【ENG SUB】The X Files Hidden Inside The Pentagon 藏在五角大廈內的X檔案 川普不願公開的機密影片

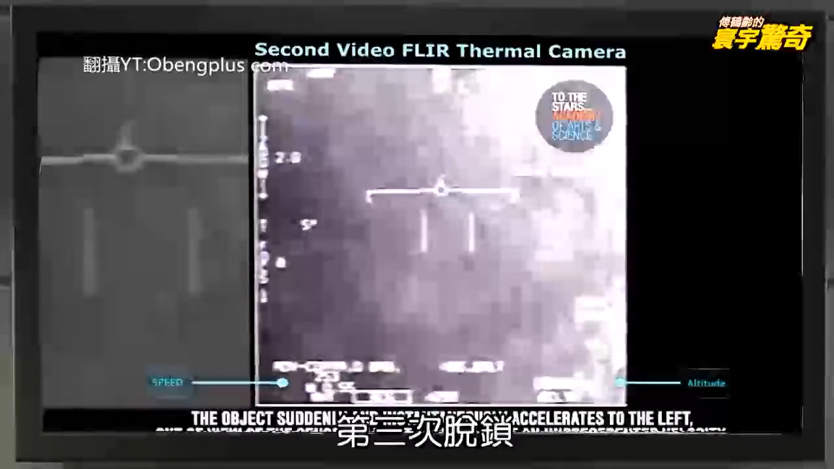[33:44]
I caught you off twice third lock. So you really arms. To hit it in there win. I'm sorry it now in slow motion. Why slow motion?
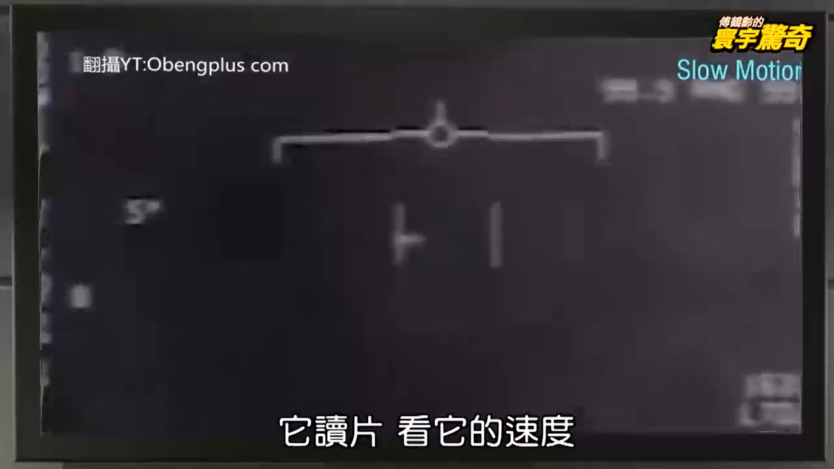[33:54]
It interpretation see its speed. Run away run away. Right. It then ran shape change. Shape does not change it will not escape. Raise and do change. This is slow motion.
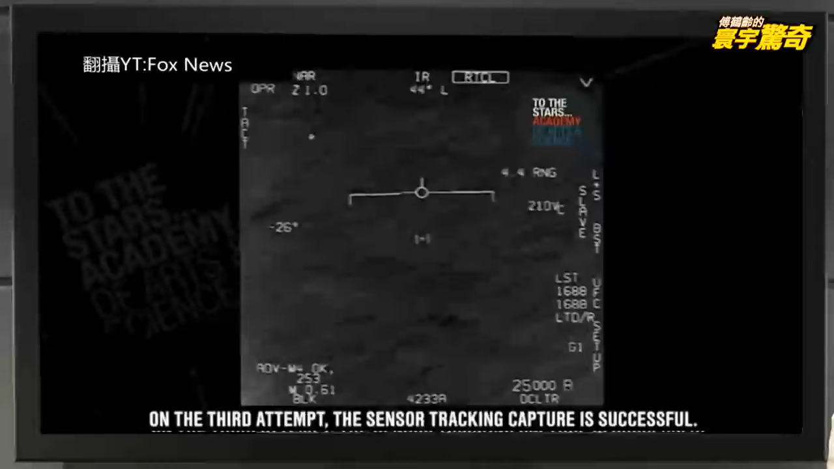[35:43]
Television broadcast you can well. Notice that you look to lock it. A very bright thing. You can enlarge it and then carefully. I just say that a zoom. You do not see the color change.
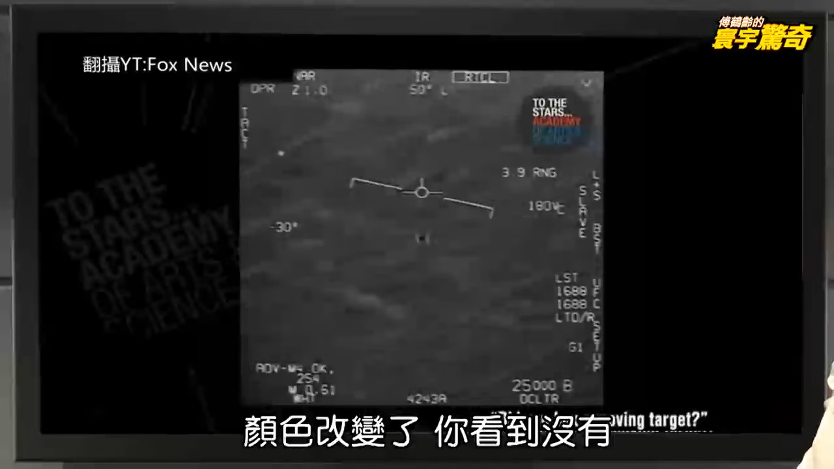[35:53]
What heats heats representatives are. It gets hot and the adjustment of its representatives what? Resume the white. After recovering white. Write it clearly.
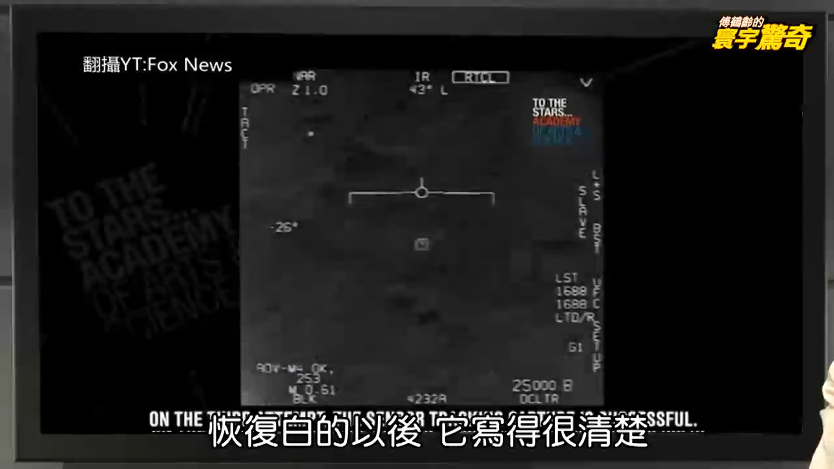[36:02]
He said the third time and then lock it. I got it. He has a very happy voice. Very glad he caught it. Why? Off the lock and caught. Here you see a black. It is the accumulation of energy and energy. Do not know. Automatic tracking. Automatic locking. After locking God he saw changed again. Has changed. Caught again. See no more powerful. So it represents the United States. In fact. The United States exercises in doing this thing. Just do this thing. Is to grasp this thing. What happened?
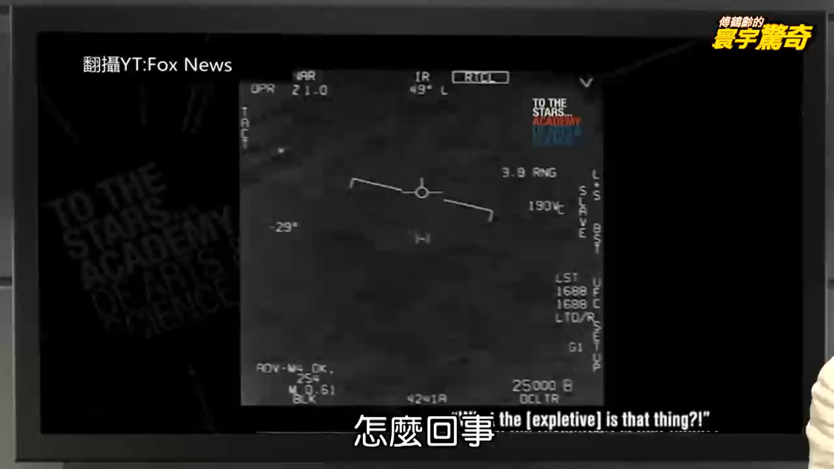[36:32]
The right to see how it's not black. And its temperature becomes higher. Then automatically track. Now I locked it automatically. You see automatically locked. Has been tracking. I've been tracking it in the sea. Here again locked. See then locked again locked. Then it has left a message. Has its data. Well then locked the future.
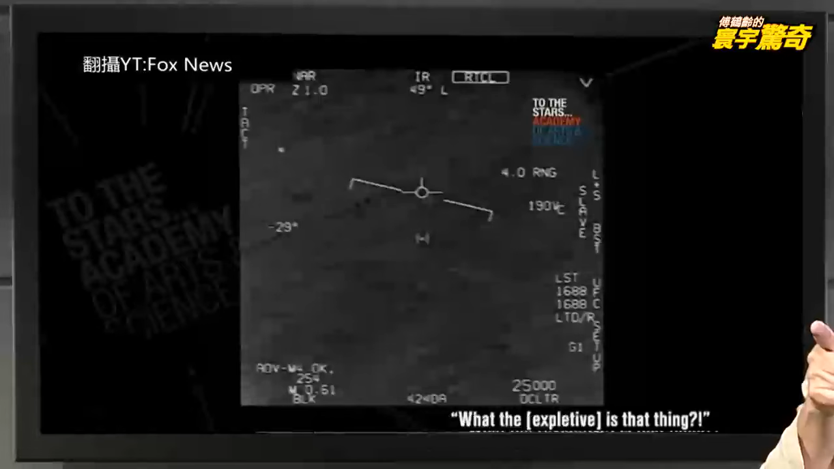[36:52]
On the left there is a bright spot. Good to see it turned into a black. It is not what this action. Black and white. Now restore the original condition. What is not know what. Unlocked caught. Finally it was off. Then put a good movie after this is over.
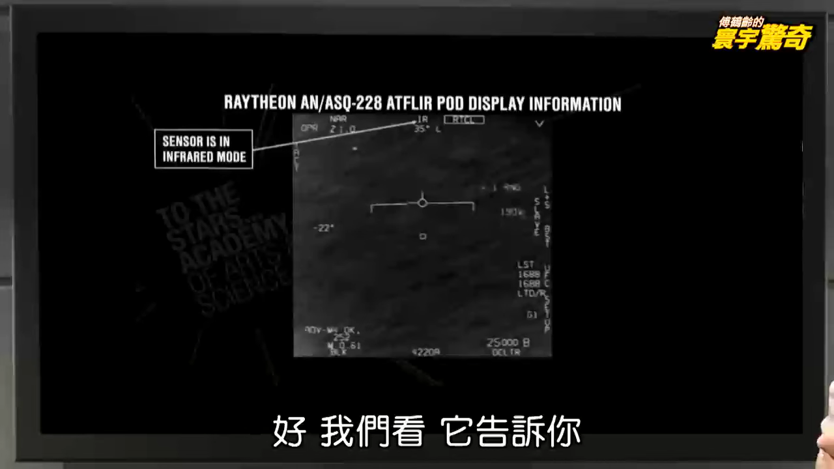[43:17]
The Raytheon things. This thing in front of. Sensor IR mode tell you.
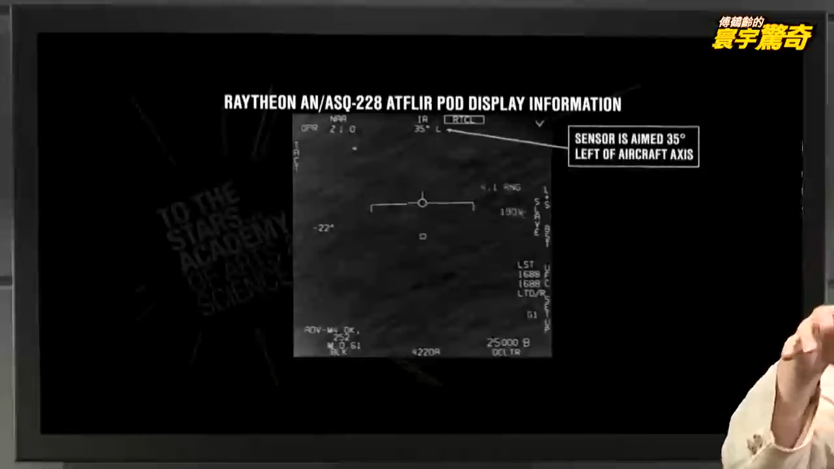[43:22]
Is the infrared mode. And then tell you 35 degrees. On behalf of the aircraft tilt 35 degrees to the left. Because it is the machine below the left. Then 4.1. Representative of the speed of this thing.
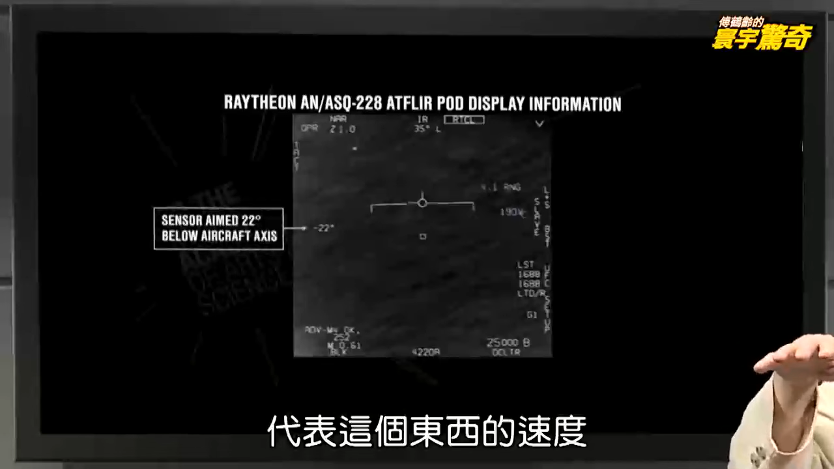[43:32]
The sensor aimed at 22 degrees. It is aimed at 22 degrees to the left. Then this is the right tendency to tilt to the right of the F-18.
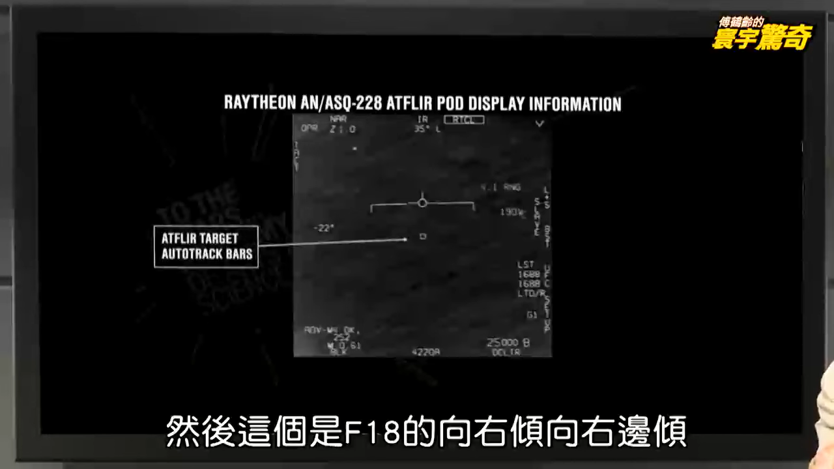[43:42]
It then tells you this thing. Objectives in this position. The target inside.
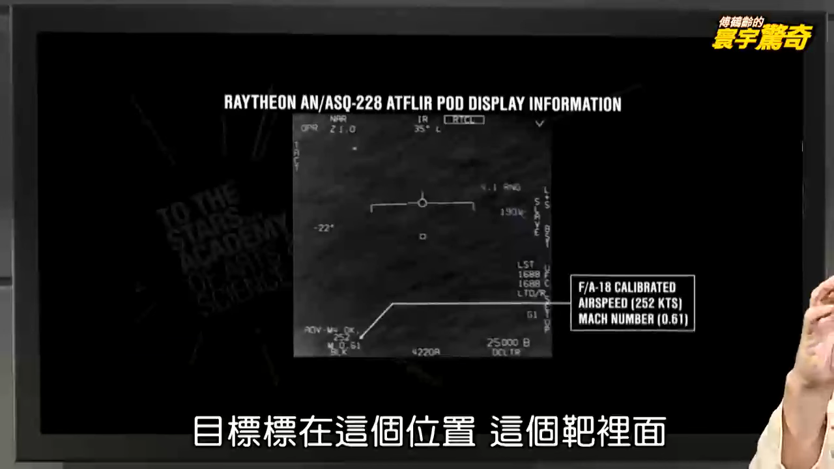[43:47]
Tell you this. This time its speed is 252 KTS.
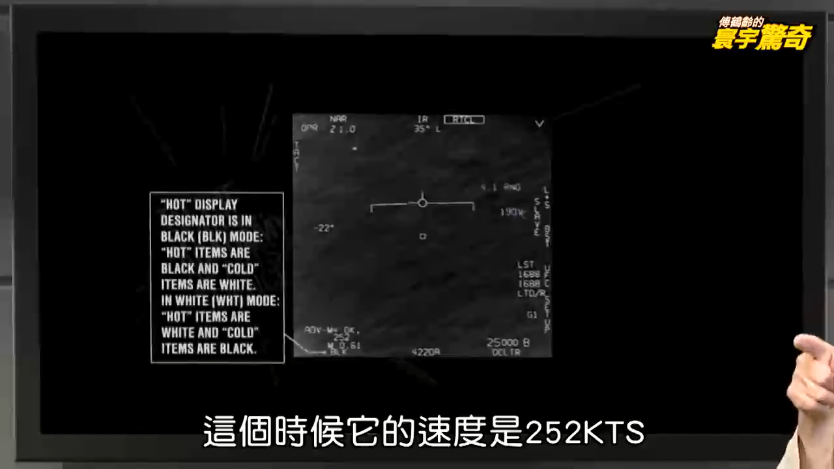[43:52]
Then tell it to change the inside. Hot hot more when more is black.
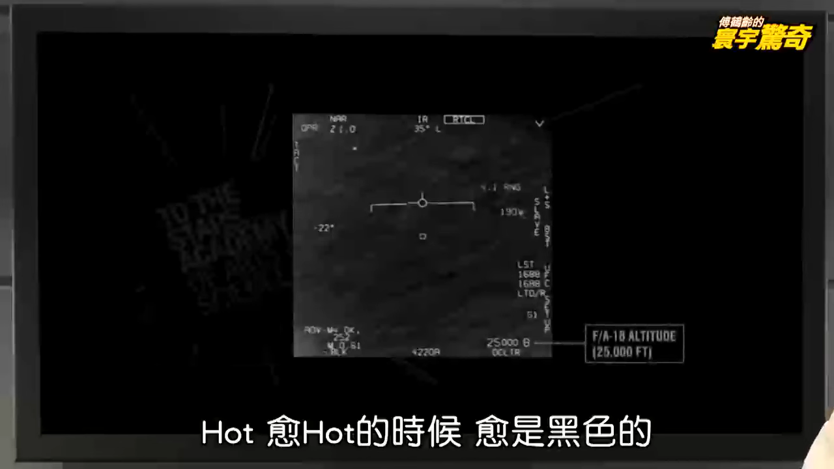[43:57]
It then tells you its height. At the height of 20,000 and 5,000 feet.
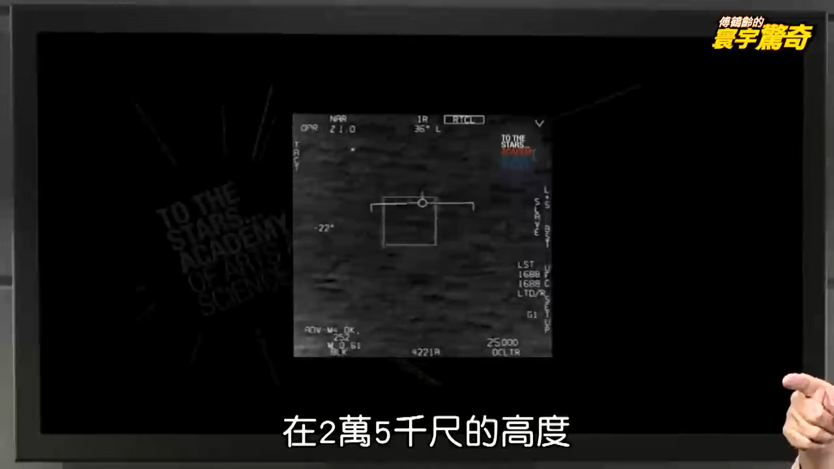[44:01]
Now it deepened from the air. Soon came flying target. Then checking to increase. It did not catch caught. You did not look twice caught. Good idea did not catch the two-third.